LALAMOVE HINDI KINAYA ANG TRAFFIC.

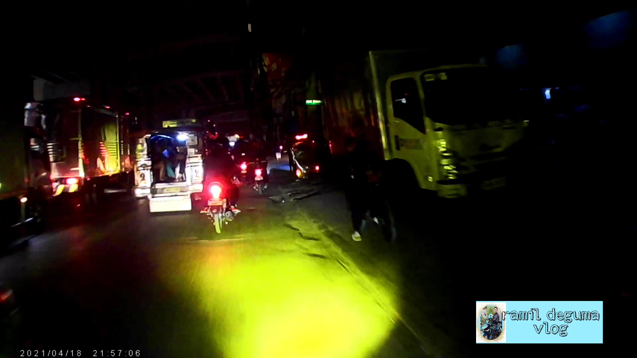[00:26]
Sige Mabala Ang lakas naman Lakas ng impact naman Betid masira yung ano yun
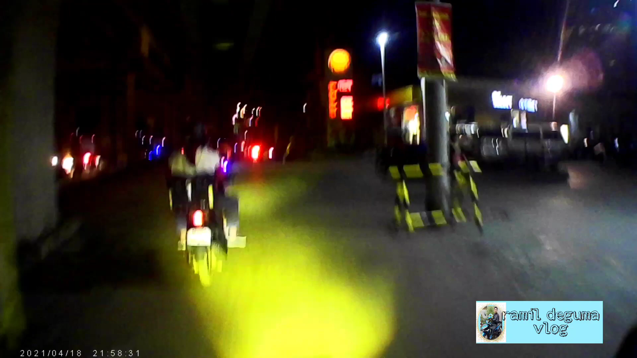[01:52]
wala brabe yung traffic wala brabe nagparang si ano ba yung traffic enforcer
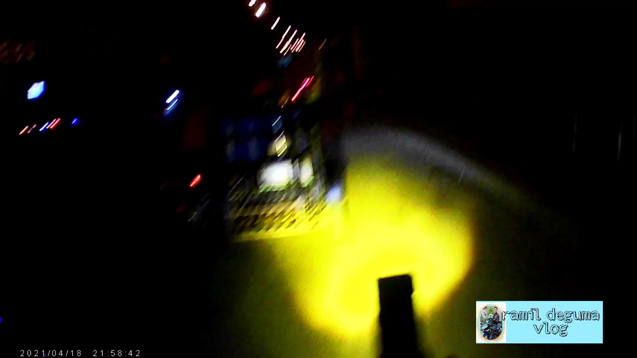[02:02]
ano ba yung kuya
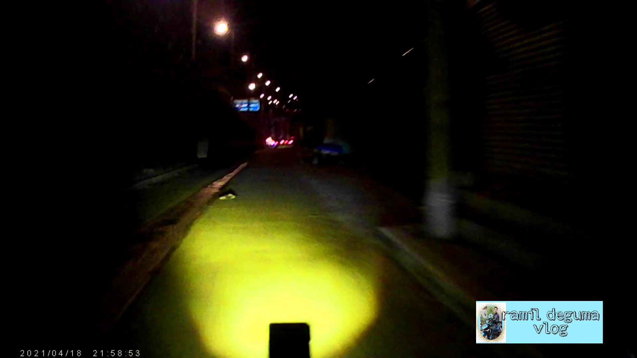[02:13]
dito dito yung traffic yan so welcome to my vlog talaga grabe yung traffic talaga
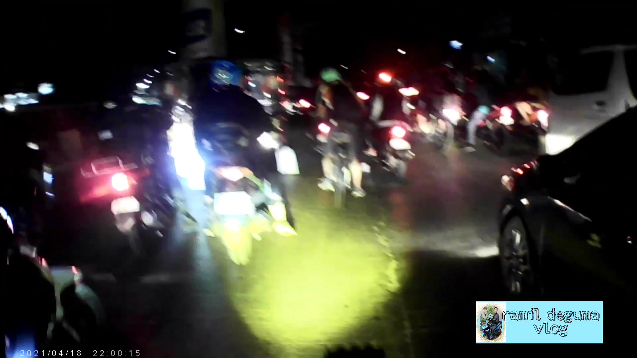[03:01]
yan grabe balintawak tayo balintawak ayala balintawak ah
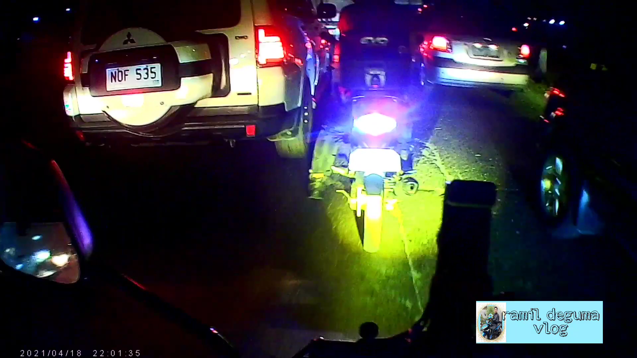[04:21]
dilo Hanggang kailan Ito makatapos Ang traffic na to
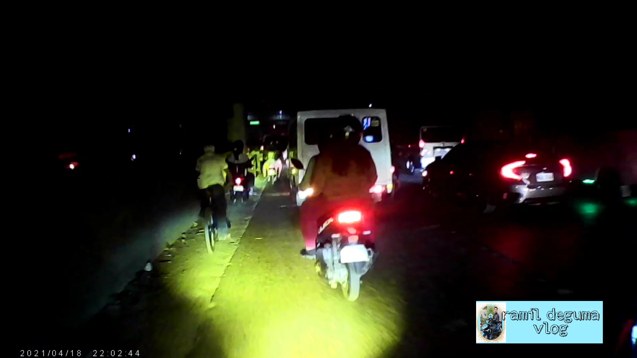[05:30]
dito na sa Sa akit ng Carino Highway Medyo ok naman Kaya kaya Papunta ang ano yan Papunta ang Baliswila Paso di best yung traffic Pero dito sa ano Eko na Hindi tayo masyadong traffic Dito Grabe naman Habang haba yan Papunta ang Baliswila yan